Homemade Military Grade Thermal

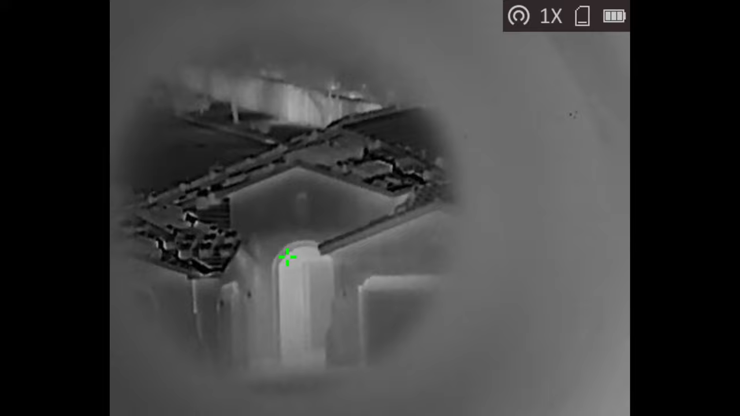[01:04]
I wanted to post a video today that some of you might find fairly interesting.
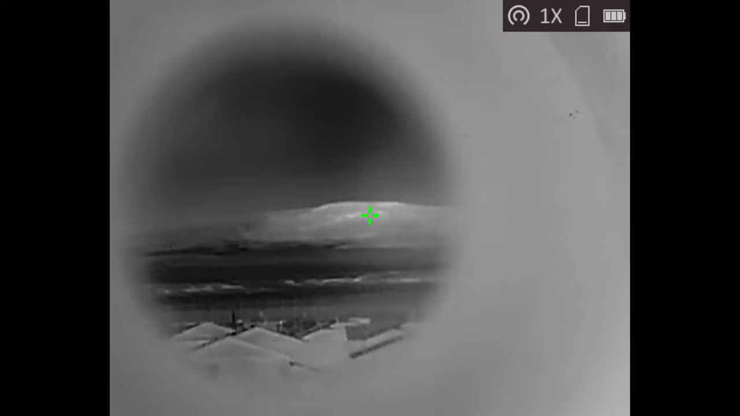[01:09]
One of the challenges that I have had with my thermal camera
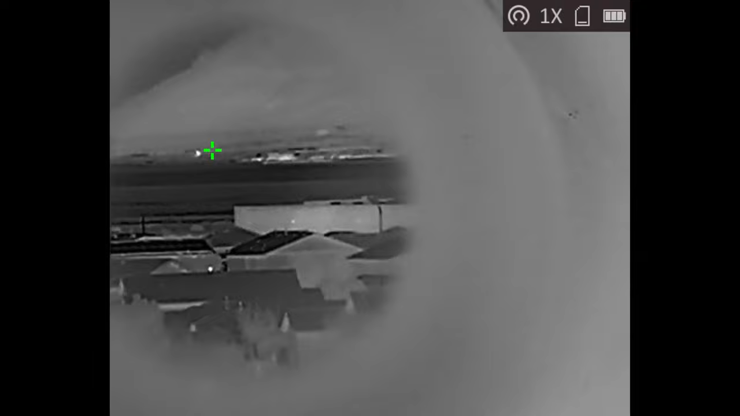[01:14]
recently is that I don't like how close range my view is.
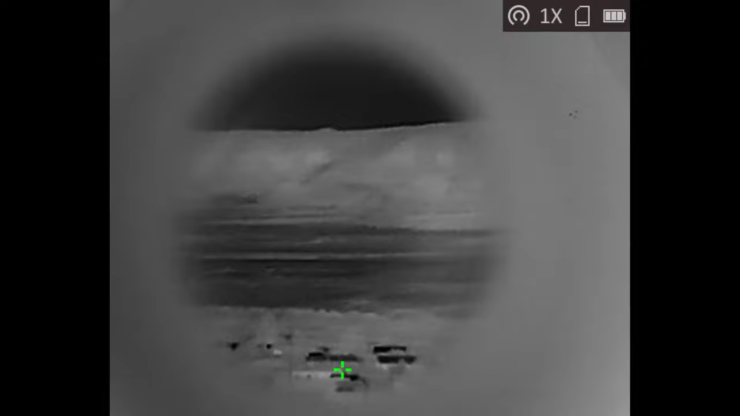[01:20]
So,
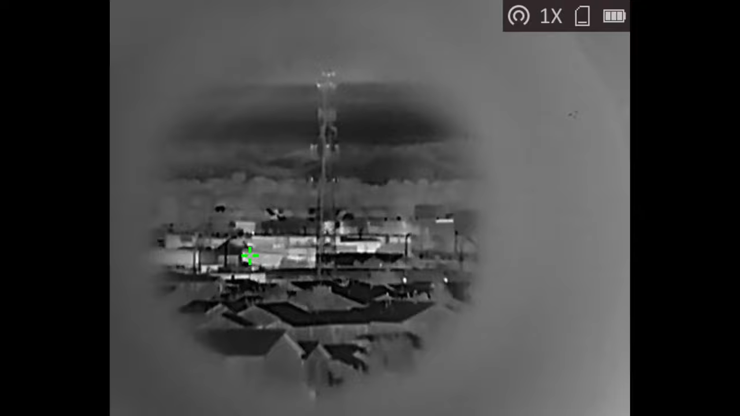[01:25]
I went about making myself my very own military-grade thermal telescope.
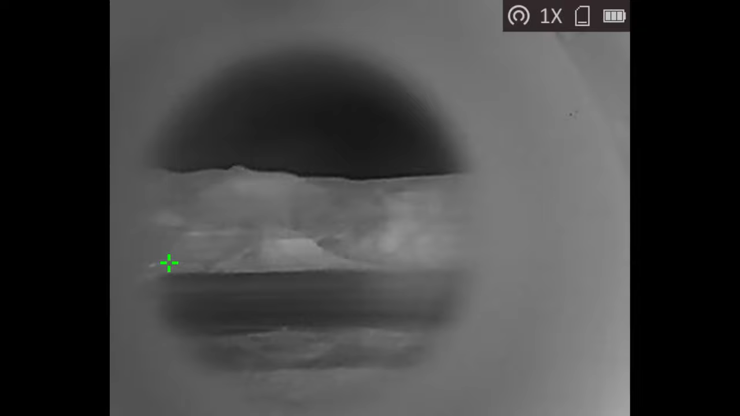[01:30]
Now, I'll be honest, there is practically no good reason that anybody should have this kind of technology.
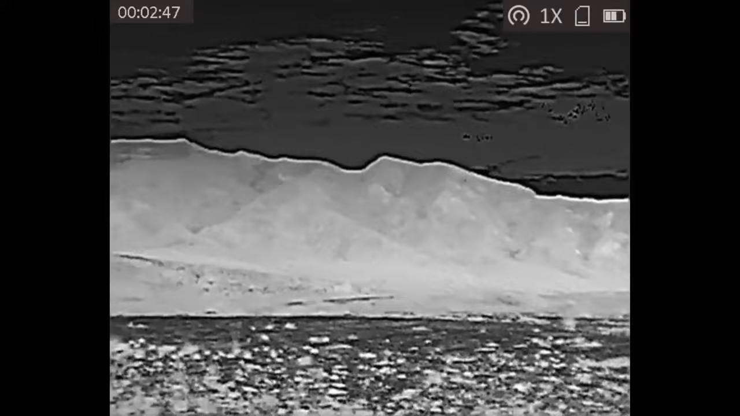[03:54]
And, from there, I will show the evolution of the different lenses that were used in the production.
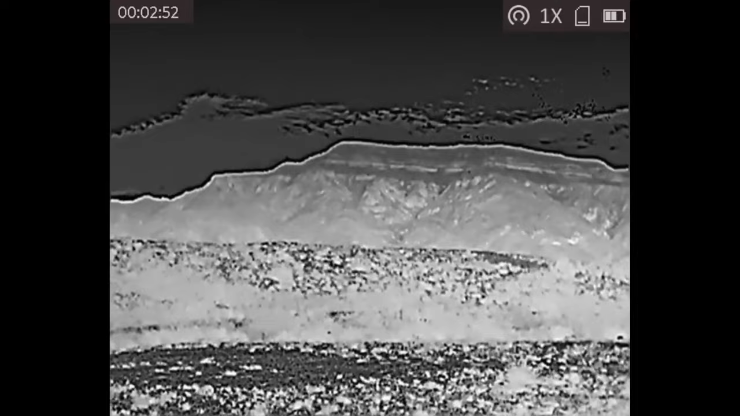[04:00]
And, you can see, as I started off at first,
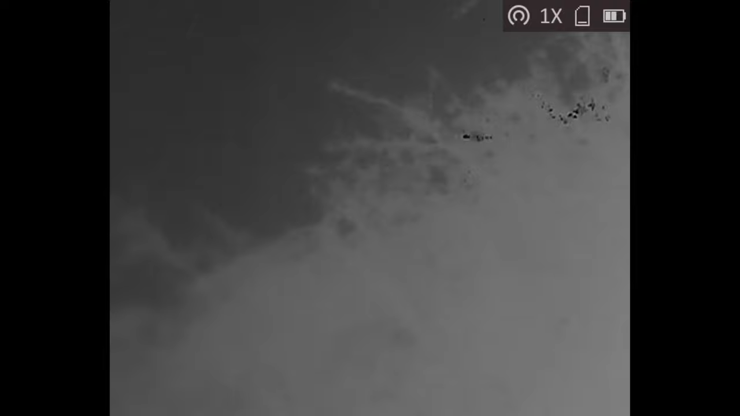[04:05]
the quality was absolute crap and did not give me what I was trying to achieve.
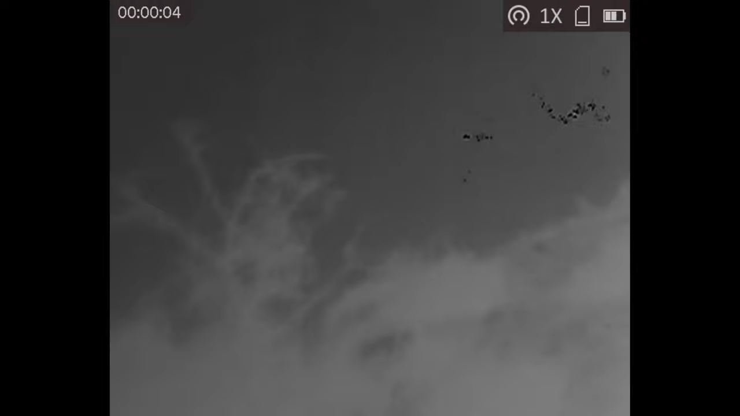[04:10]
After that, I found a better focal length that I at least had some decent resolution and was able to determine heat.
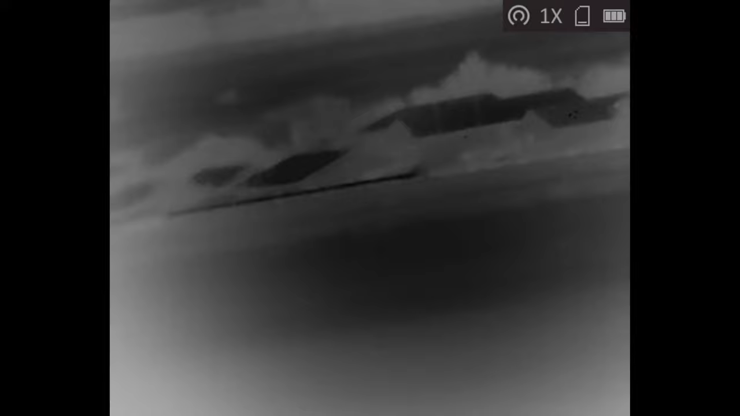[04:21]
So, the difficult part of working with thermal is that the wavelength is
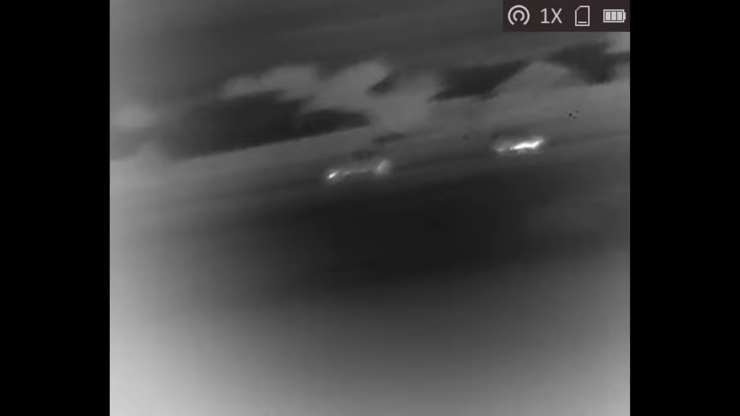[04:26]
so long that you actually lose resolution the farther zoom you get zoomed in.
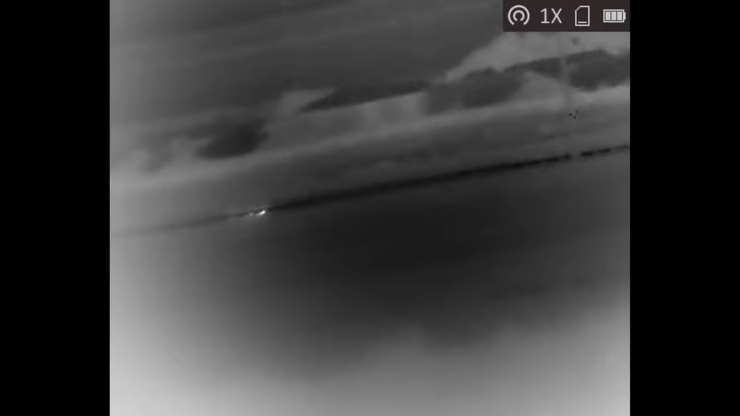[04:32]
Now, I don't know about you,
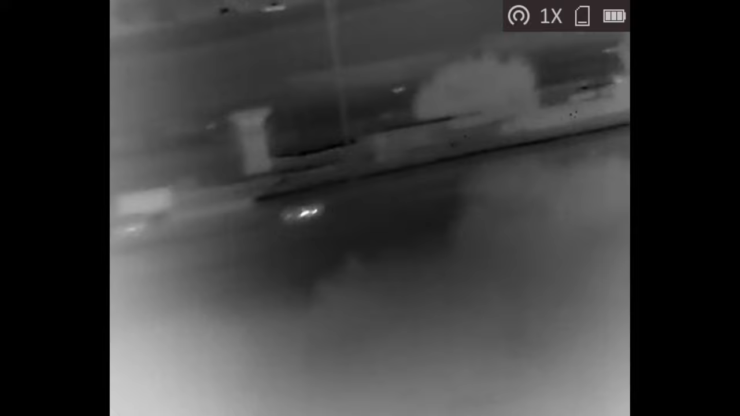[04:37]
but if you have ever seen those videos from the police helicopters that are tracking cars at night,
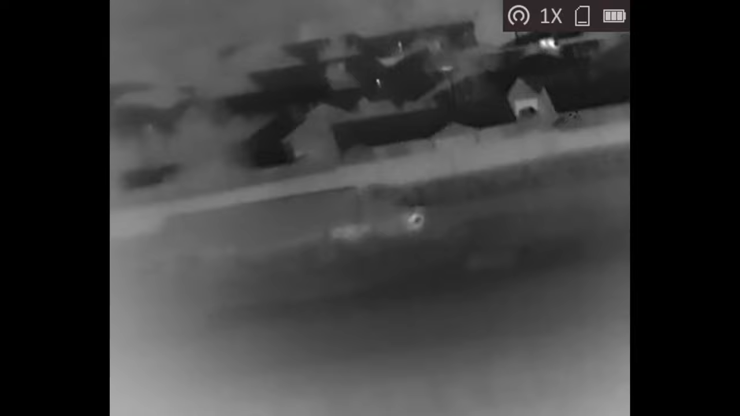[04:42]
this is super cool to me, and I wanted to include it.
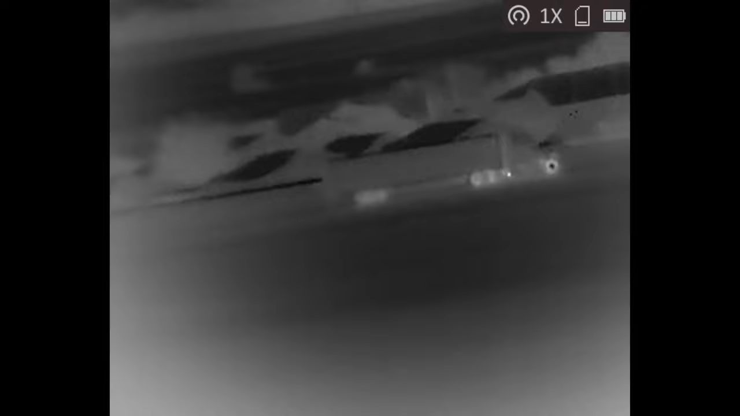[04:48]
The next clip is of a radio tower, a cell phone tower that is,
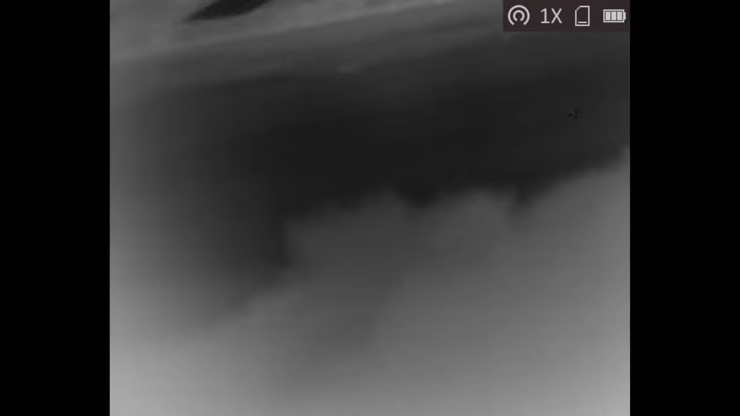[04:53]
and you can actually see the emitters giving off heat.
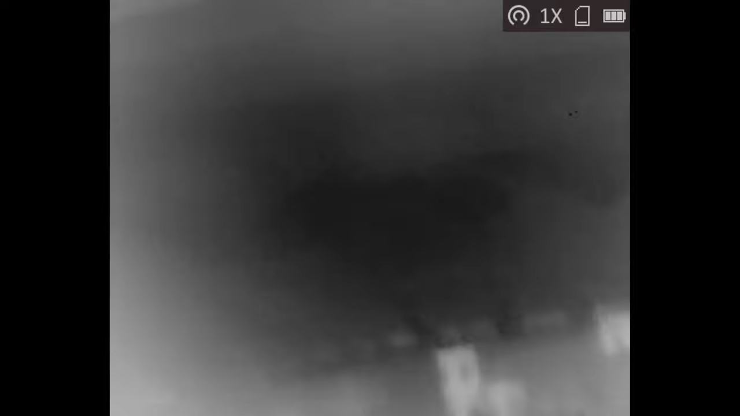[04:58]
And, this is with, like, version 2 of the setup. Now, I know it's not super easy to tell from a YouTube video, but that cell phone tower is probably about 3 or 4 miles away.
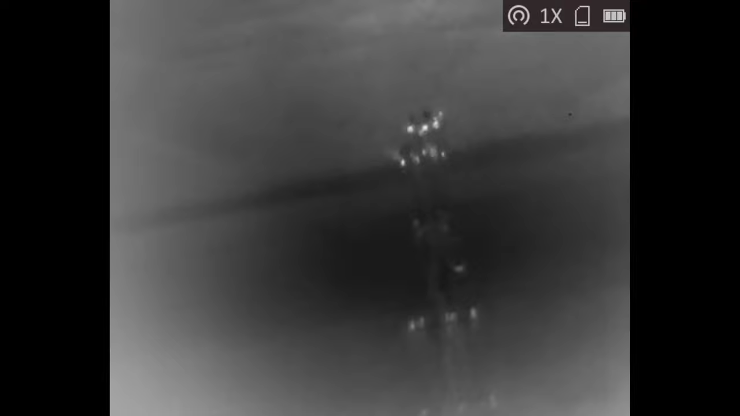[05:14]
Just to give an example of what the actual zoom is, I think in this specific video,
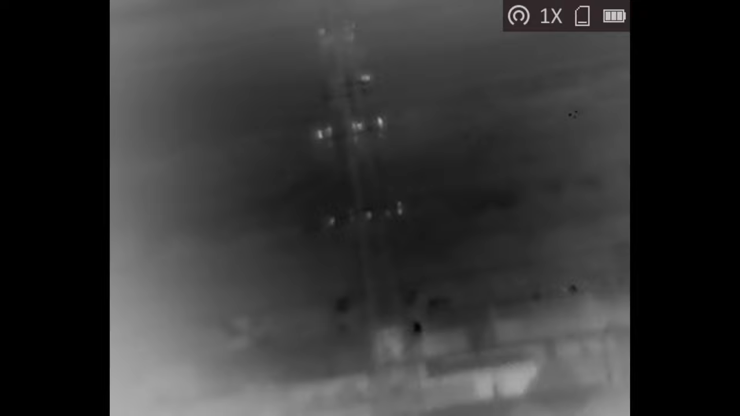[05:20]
it was probably about 40 or 50 times, which is fairly exceptional as far as thermal goes.
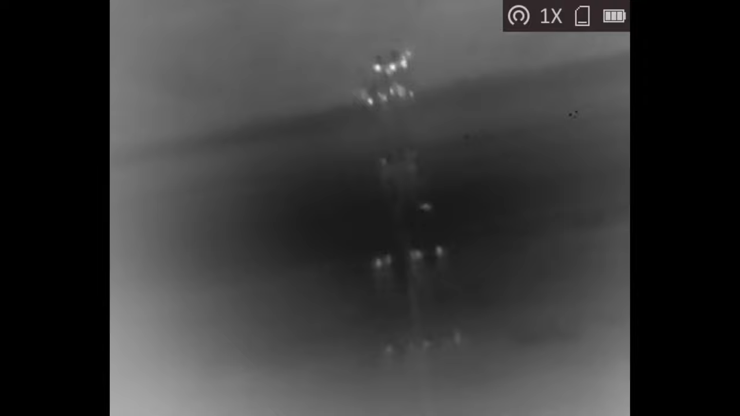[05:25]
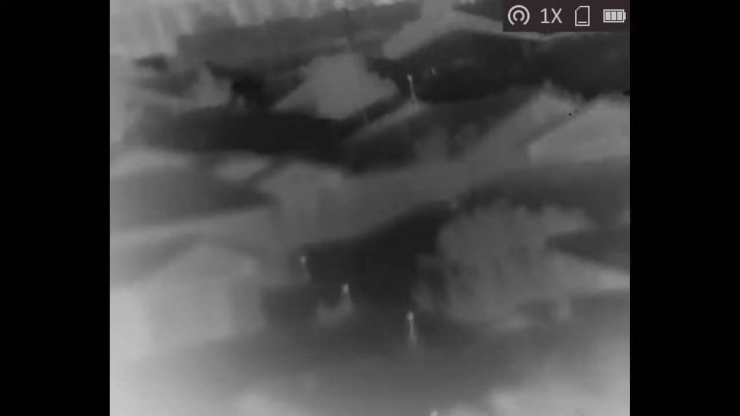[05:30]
Surprisingly, I was actually able to detect a leak in someone's wall from a little over 6 miles away. So, I don't know if this has any business applications,
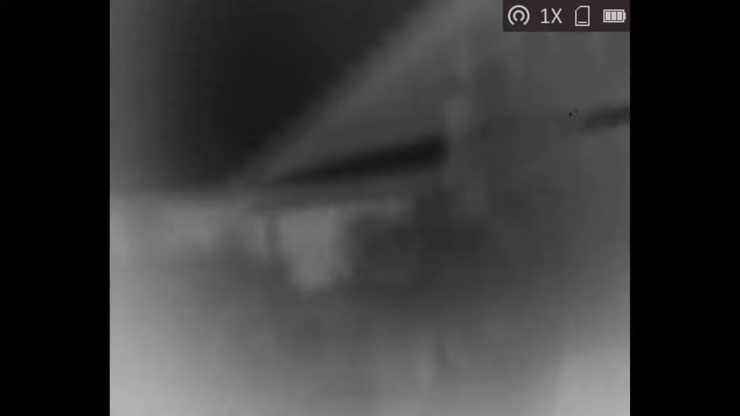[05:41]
but if you take away the creepy factor, that's actually pretty impressive. Ah, ah, ah. Okay. In all seriousness now, though,
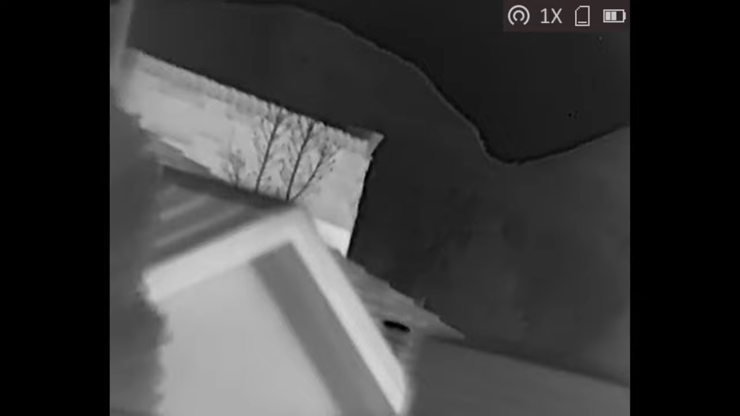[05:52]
this last clip is the best quality one that I was able to achieve
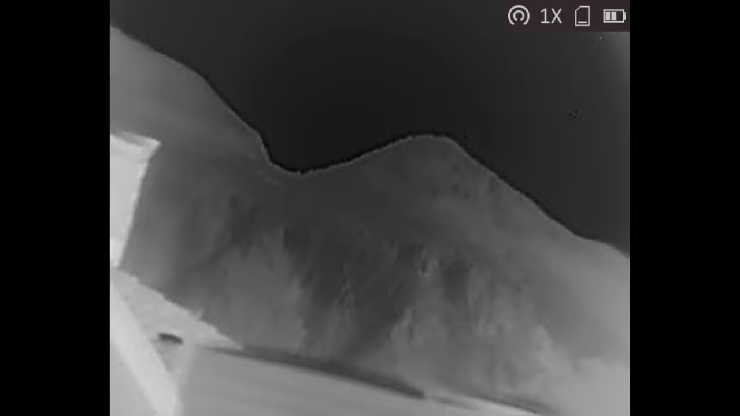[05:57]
after playing with focal lengths for far too long.
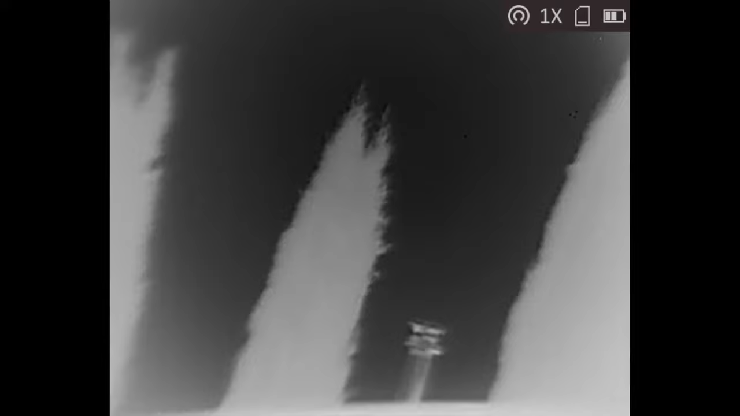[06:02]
And, while the distance is not nearly as far as it was in the previous videos,
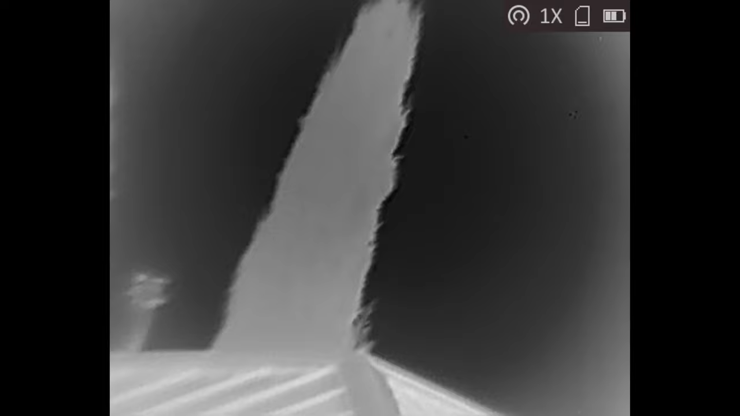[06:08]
the resolution, as well as the thermal pickup capability of the camera,
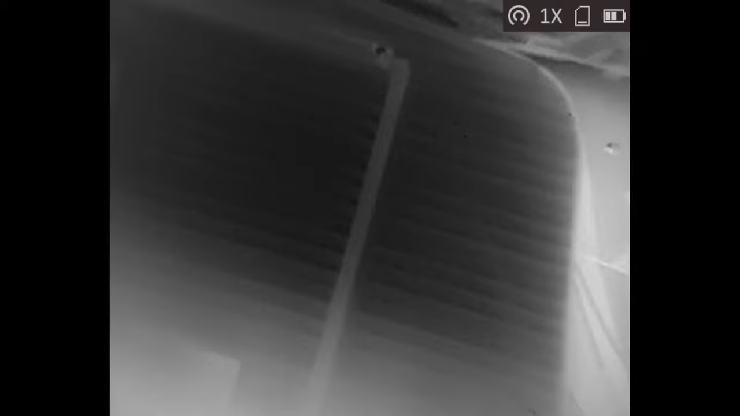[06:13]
made this kind of like the happy balance or
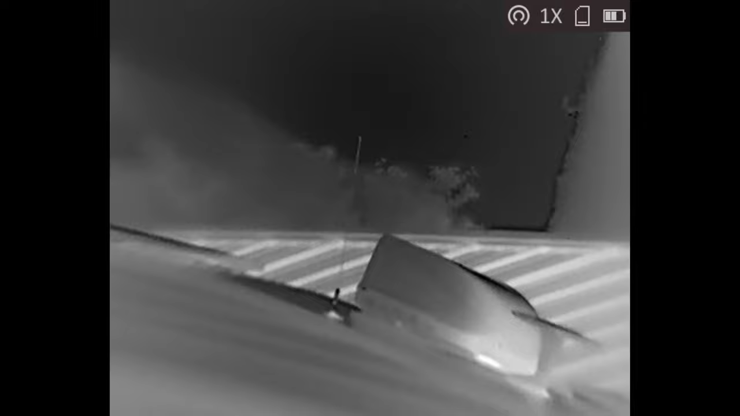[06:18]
medium as far as having zoom, having resolution,
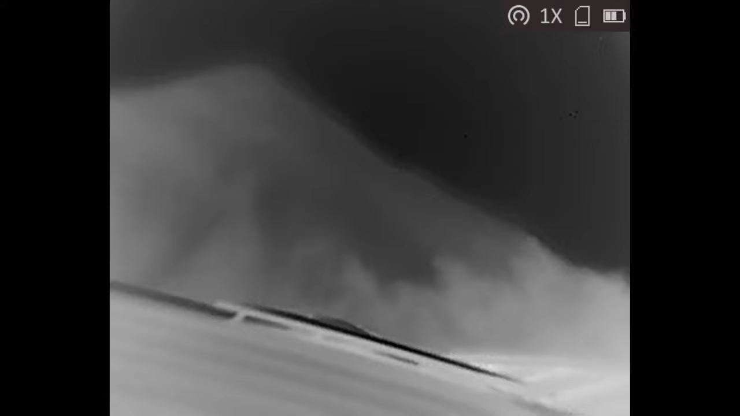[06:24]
and having the ability to pick up heat from a good distance away.
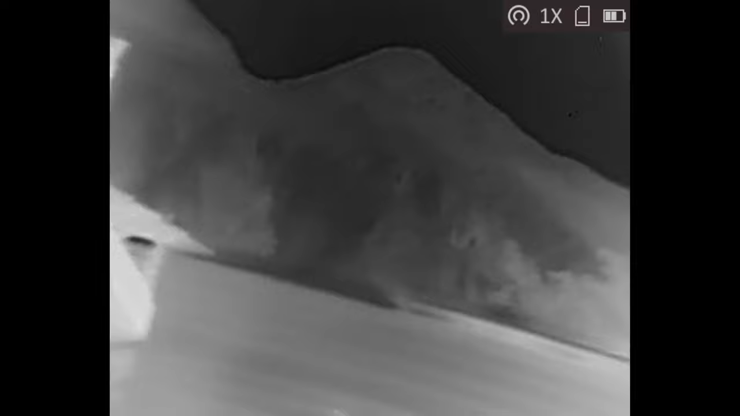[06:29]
So, I was the most happy with this, and I still need to get out there and do a couple of other